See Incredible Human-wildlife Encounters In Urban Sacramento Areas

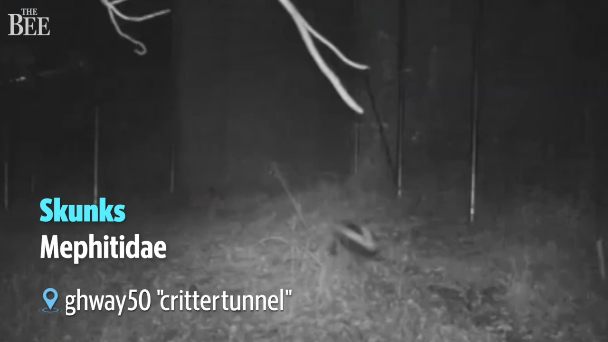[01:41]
These stinky critters come in two varieties in California. The spotted skunk and the striped skunk. The striped skunk frequents residential areas. Skunks are most active at night so they usually are smelled but not seen.